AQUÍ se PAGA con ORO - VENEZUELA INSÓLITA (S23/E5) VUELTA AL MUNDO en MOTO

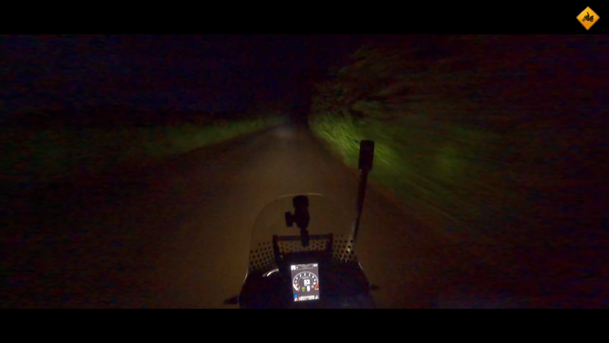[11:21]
La verdad es que si lo piensas es bastante absurdo, ¿no? O sea, el estar conduciendo de noche en una zona poco fea, que es zona minera, en Venezuela. Esto es lo más peligroso que me puede pasar en este momento, y es pillar un agujero a otra velocidad diferente, que no me dé tiempo a frenar, y meter un llantazo y quedarme tirado en mitad de esta carretera a esta hora. Eso sí que es peligroso. Las cosas feas pasan a estas horas por este tipo de carreteras. Pues cuando viene alguien de cara hay que frenar por completo,
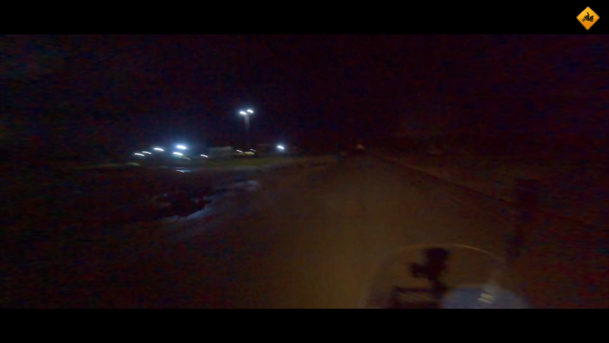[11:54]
porque no ves nada y hay unos agujeros a veces que, o sea, puede ser game over.
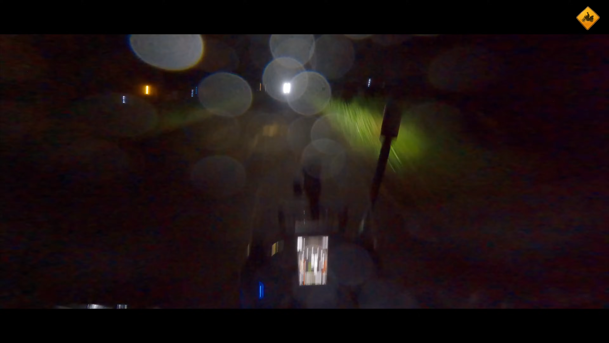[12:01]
No veo nada, pero si hay un agujero ahora me lo como con patatas. Ves, uno que me he comido.
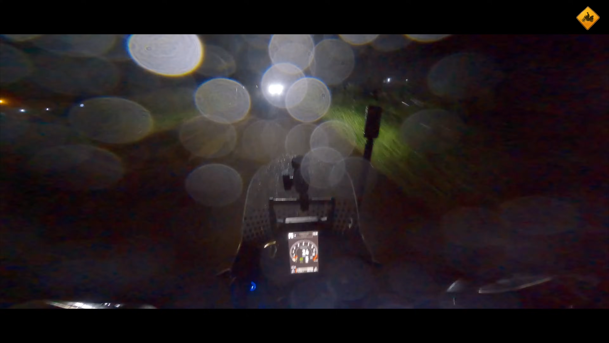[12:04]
Villa de guionista, ahora hay niebla. O sea, ¿cómo se puede ser peor persona? Venga, va, un esfuerzo más. Buenas noches.
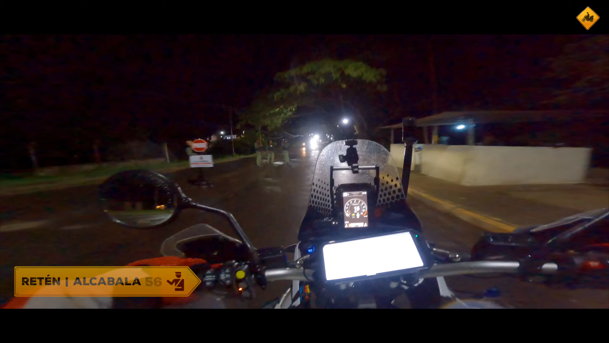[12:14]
Otro control policial que no me han parado, cosa que agradezco enormemísimamente.
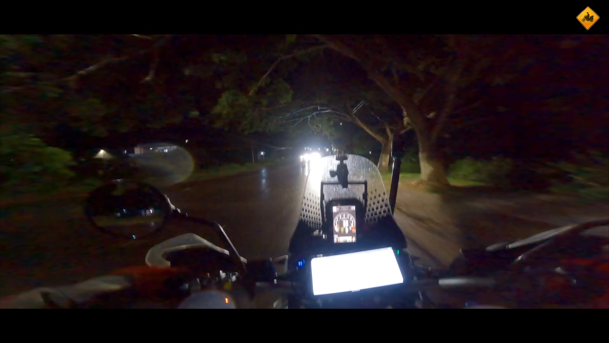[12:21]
Bueno, ahora ya sí que sí, estoy en Tumeremo. Solo necesito una cama, por favor. Vaya pobrecito, chavales. Madre mía. Bueno, hay iglesia. ¡Hola! ¡Vamos!